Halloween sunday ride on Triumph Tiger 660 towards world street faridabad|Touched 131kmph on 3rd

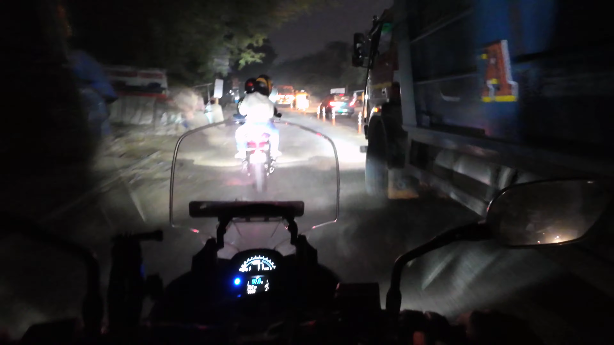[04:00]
तो गाइस, यहाँ कुछ एक्सीडेंट हो रखा है, आगे से ट्रक वाला घुस गया है।
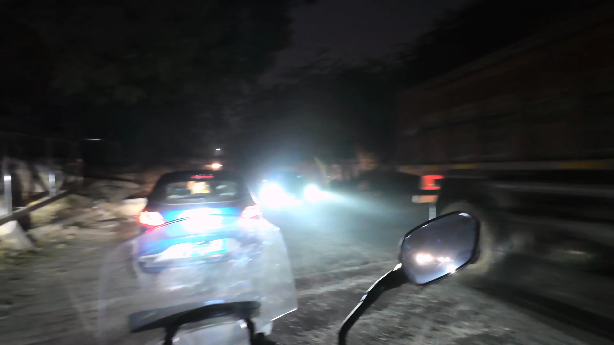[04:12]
हाँ, पता नहीं कैसे नशे में चलाते हैं लोग रात को।
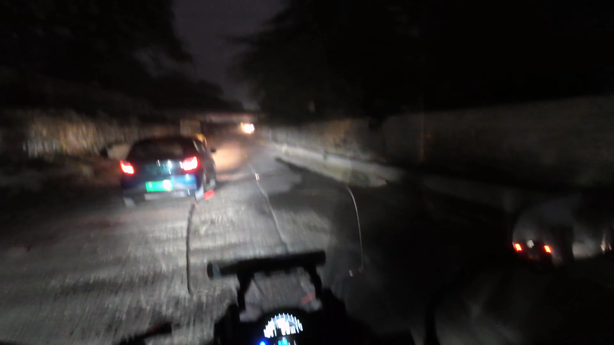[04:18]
बेसिकली ये फाटक है ट्रेन का, तो पीछे ट्रक ना आ पाए, बट यहीं से घुस गया।
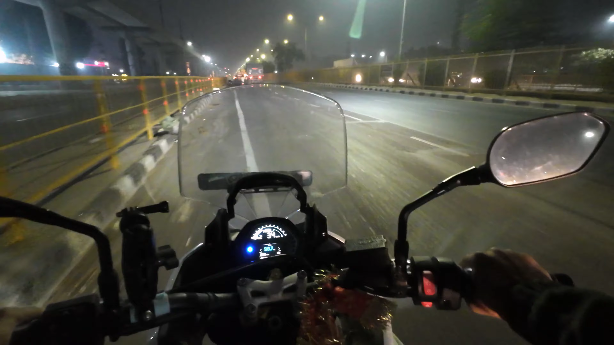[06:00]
ये है गाइस मथुरा रोड NH19 जो जाता है सीधा आगरा की तरफ, तो पलवल से होते हुए